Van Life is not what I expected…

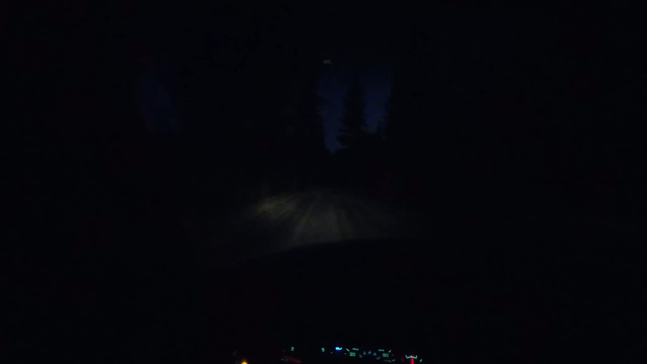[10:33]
okay update uh we're lost we're now turning around and backtracking because we've run into nothing but dead ends so we're supposed to be staying in like some super fancy as good as it gets most high end of the high end like the cream of the crop camper vans might be under the stars
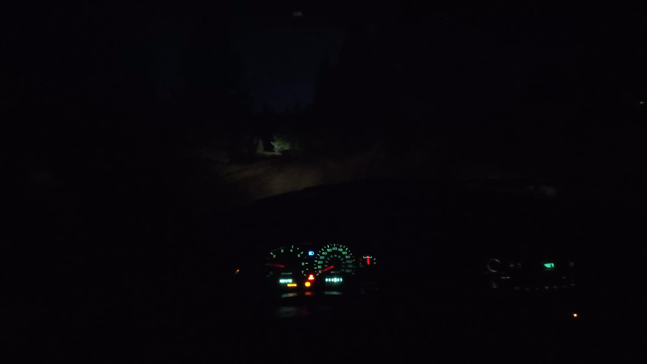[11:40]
weird you think that's on purpose or on accident because we're in the middle of nowhere could be either one where I'm from we'll just leave it at that yeah and where I'm from in the emerald triangle yeah it's someone with no taillights or like that in the woods it's on purpose yeah let's uh keep moving so
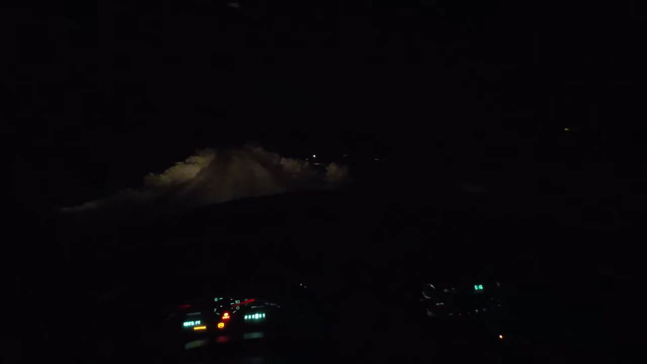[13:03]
we have found vans we did it I've never been so excited to see vans in the middle of nowhere wait